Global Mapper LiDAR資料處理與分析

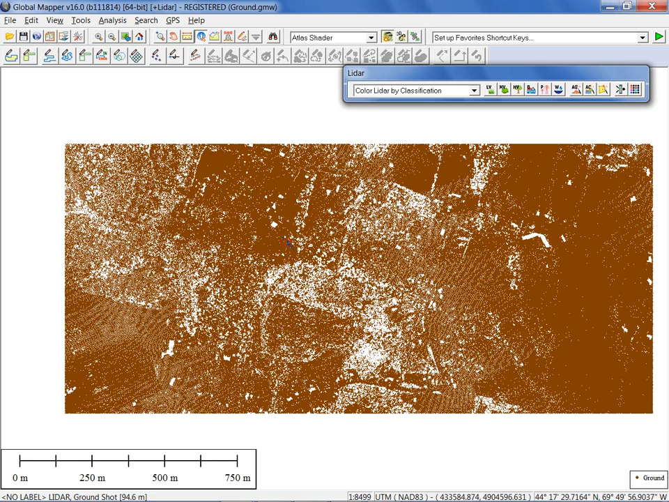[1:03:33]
As I mentioned at the start of my presentation, LIDAR, more often than not, is a means to an end rather than an ending of itself. And very often, the end is a terrain model. Here we have our X, Y, and Z point cloud.
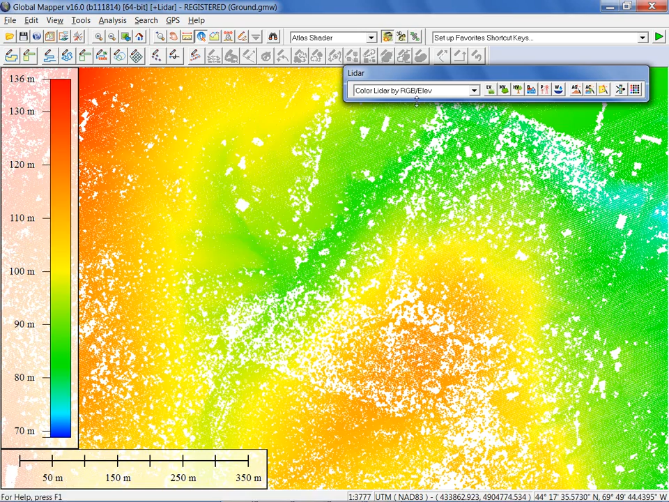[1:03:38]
I'll actually change back to looking at this by elevation. I want to generate a surface now. Very simple process in Global Mapper.
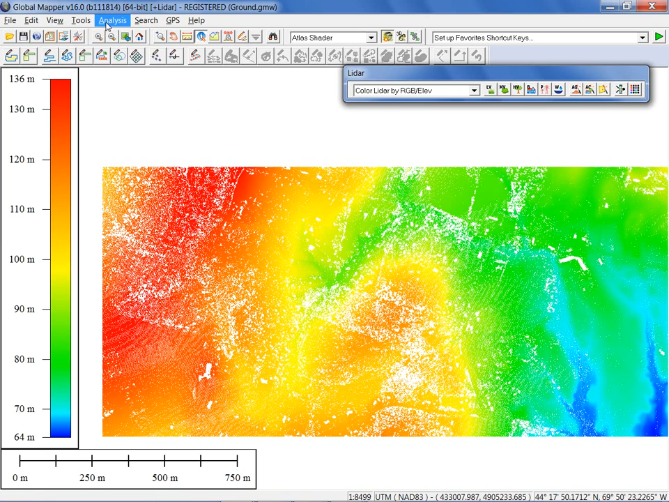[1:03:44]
From the analysis menu, create elevation grid from 3D vector data. When I go through this procedure, there are a couple of options I can choose in terms of how that surface is created. Triangulation is the default. This will go through a process of creating a tin, essentially a series of triangles connecting each one of the points, generating a surface from that. But with the availability of the module, the LiDAR module, you can also run through a binning process.
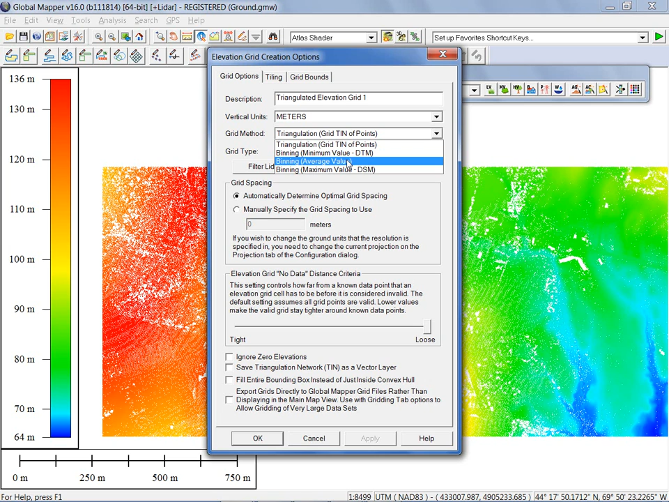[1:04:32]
Or a DSM, digital surface model, which is the maximum value within a defined area. So two different variations or the average is another one as well. So binning is going to take a lot less time to process. Give you a much smoother model at the end and obviously let you define whether it's a DTM or DSM. I'll use the triangulation method in this case. Simply click OK so we can see the end result.
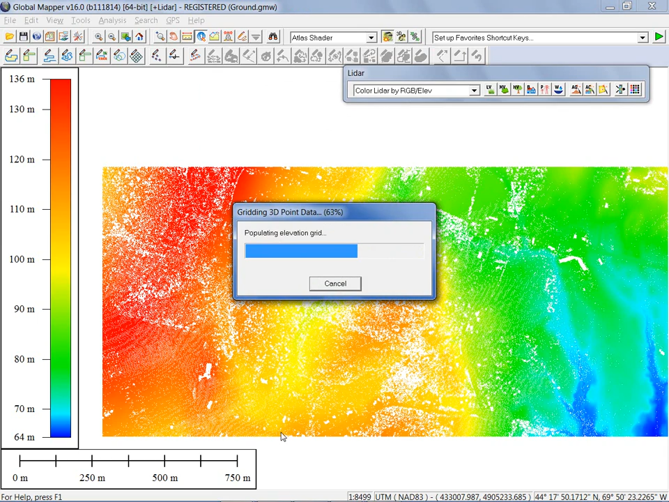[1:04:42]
It's creating a triangulated model from all of the points in this point cloud sample.
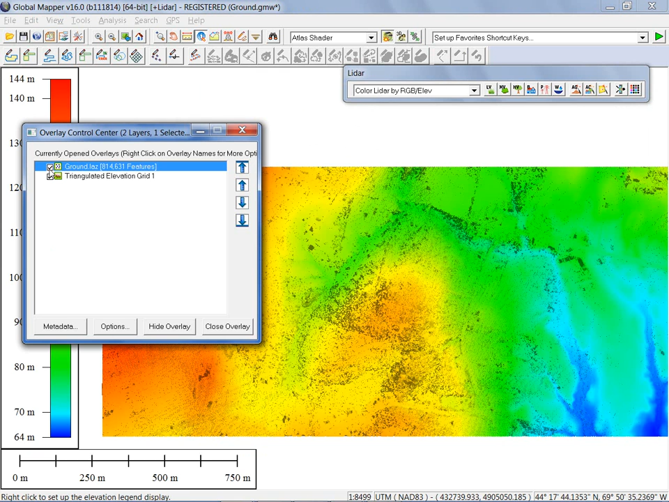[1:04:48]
Again, we'll open the overlay control center, turn off our LiDAR point cloud and you'll see now we have a very precise, accurate surface model. And I'll just zoom in just a little closer here. I know we're running out of time very quickly here. I appreciate your patience today. And going to 3D. Now this is just a precursor for where we're going next week because we're going to talk in a lot more detail about what we can do with these terrain surfaces. We'll talk about volume calculation, contra-generation, which I hope to get to today but unfortunately time is not on our side.
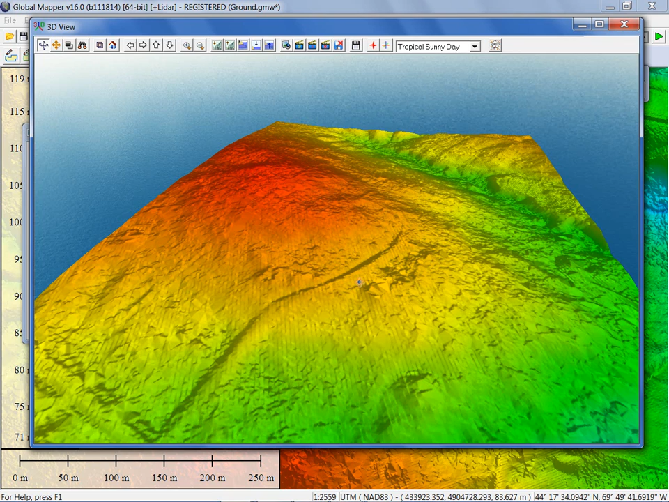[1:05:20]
Some of the other analysis tools like watershed analysis and viewshed analysis. But the raw material for all of those processes is a terrain surface and we were able to generate a very precise and accurate terrain surface from our LiDAR point cloud. Final thing to talk about. I keep saying it's final thing but I promise this is the final thing. Again, at the start of my presentation I talked about the two bookends. One is importing data, the other bookend is exporting. Let's assume we had performed certain edits to our data, perhaps reclassified it or applied classifications that were more appropriate.
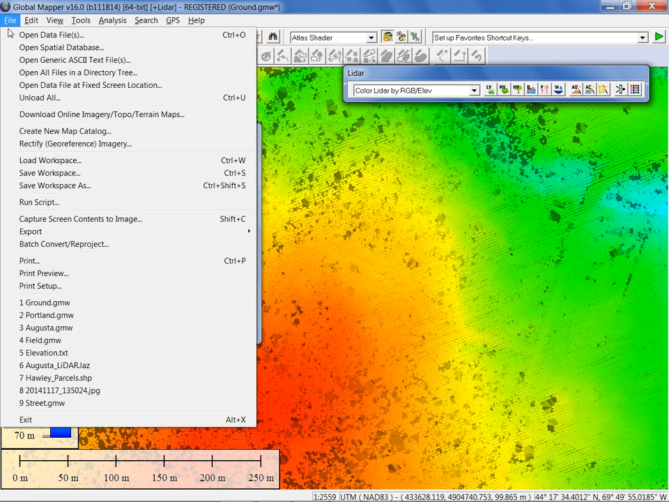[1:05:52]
Getting point cloud data out of GlobalMapper is as simple as getting it in from the file menu, export, vector LiDAR format. We even added LiDAR as a subset of our vector data.
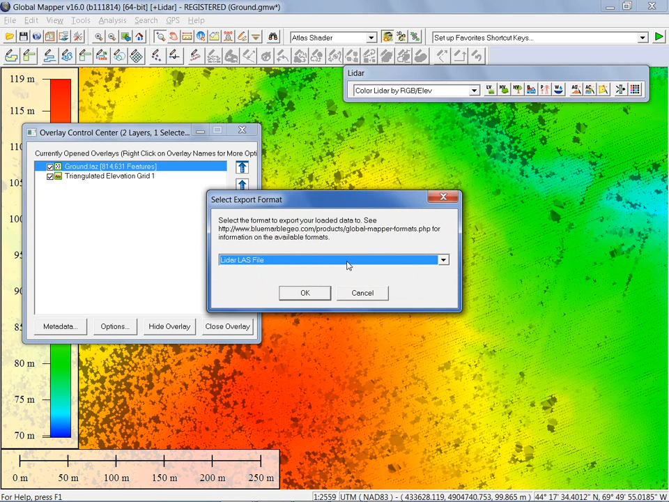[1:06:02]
The supported formats include the standard LAS, which is the standard point cloud LiDAR format, but we also support the LAZ. The zipped, the compressed version of LiDAR as well. Both of those file formats can be imported.
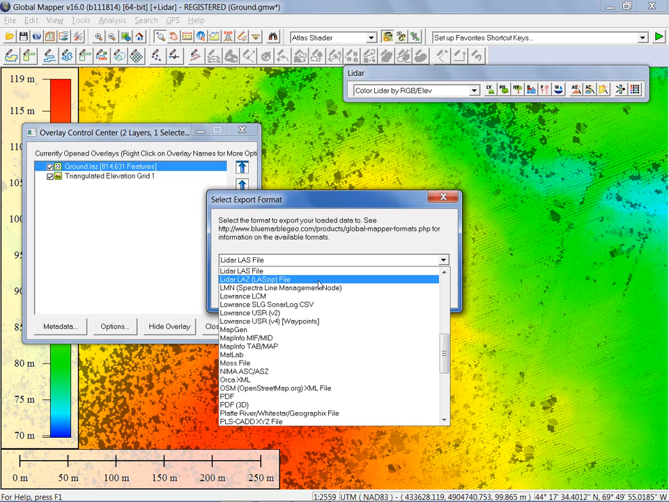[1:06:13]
Both of those file formats can be exported. What we're going to get from this process is simply a series of points based on the points that are there already. Import, export of point cloud data.
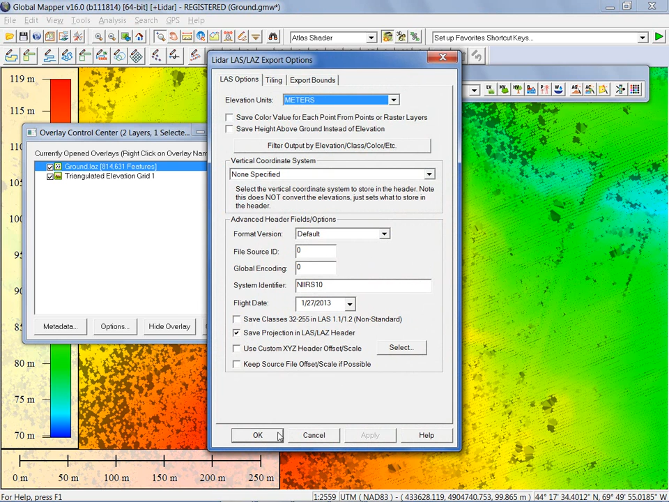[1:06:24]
Again, I'm not going to go through with it, but it's simply a place of kicking OK and your exported file will be generated. The other thing that we can do is we can take a terrain surface. If your raw material is a raster surface model, such as we have on the screen right now,
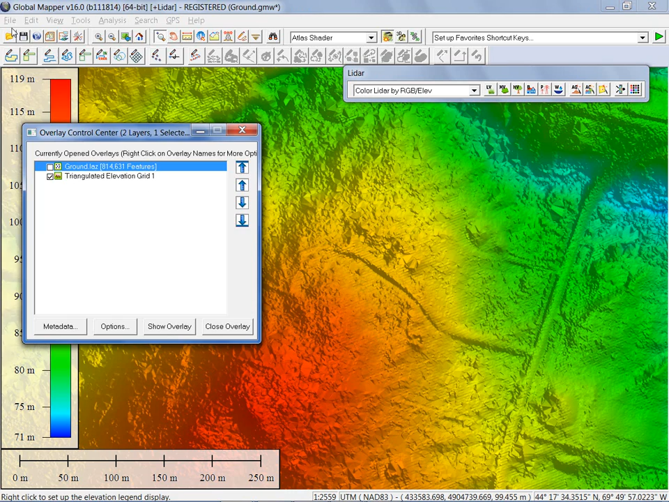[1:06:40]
we can actually export that as a LAS file as well.
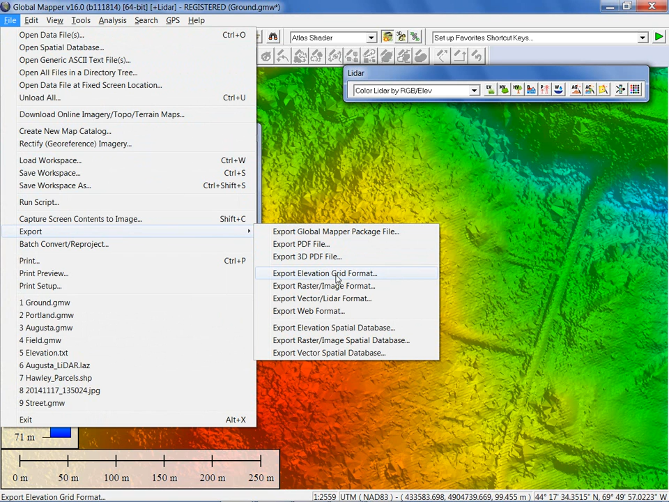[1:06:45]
In this case, we're exporting our elevation grid format data, so we select that from the export submenu. Once again, even though this is typically used to generate things like a DEM file or some sort of grid file, in this case we can also generate a LAS or LAS file.
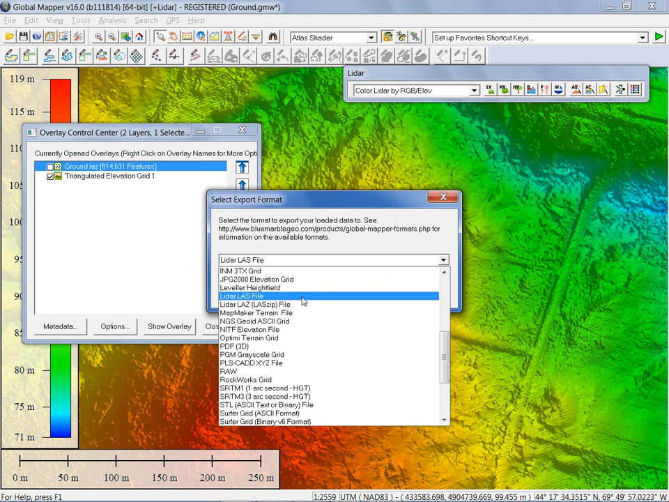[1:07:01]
Because LAS or LAS are vector point files, one of the things that we need to decide during this export is the spacing of the grid. It's going to generate a regular array of points based on whatever spacing that you assign here. And obviously, it's going to reflect the elevation of the original model. So if somebody provides you with a 1 meter resolution DEM, for instance, you can generate a 1 meter point cloud. Obviously, the more precise, the more high resolution the original data, the better the potential quality of your point cloud.